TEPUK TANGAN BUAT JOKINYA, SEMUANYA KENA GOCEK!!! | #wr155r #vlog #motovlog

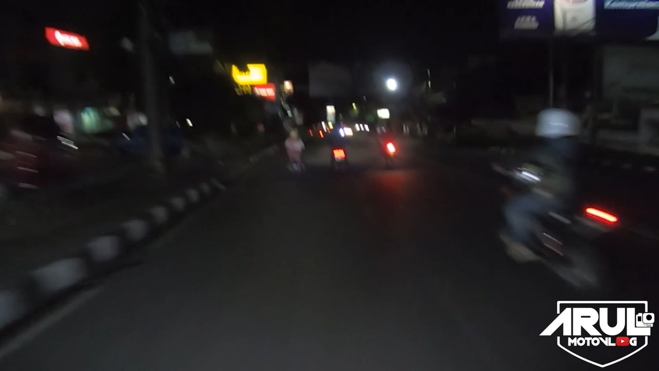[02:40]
Ada yang dikejar, cok. Oh, pantesan kayaknya dia sama Beat tadi.
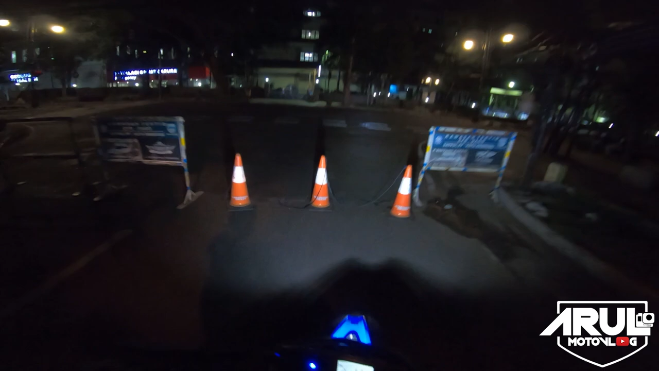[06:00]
Tapi nggak tahu udah balik belum.
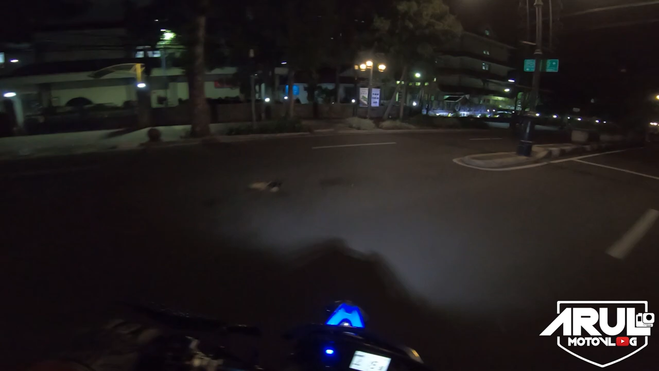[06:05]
Udah pada balik kayaknya mah. Tapi nggak tahu dah. Lampu merah. Meskipun ya sepi, kosong, tapi kita harus mematuhi lampu merah.
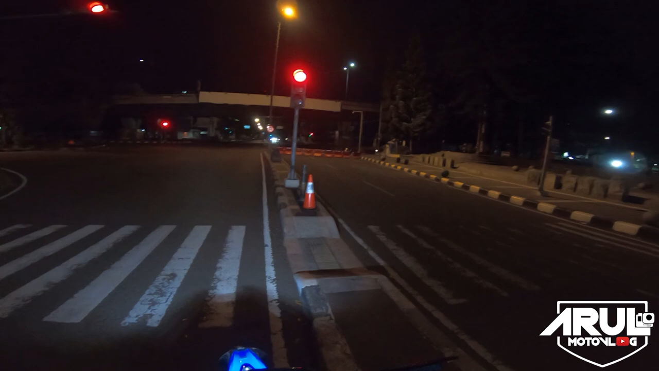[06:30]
Nanti misalnya kalau nerobos, kan biasa ada CCTV tuh. Jadi kita nerobos terus tiba-tiba bayar tilangnya pas bayar pajak. Pas bayar pajak kaget aja udah naik. Anjir, naik berapa? Kenapa tiba-tiba ada tambahan? Oh, ternyata kemarin nerobos lampu merah. Katanya mah gitu, ada CCTV.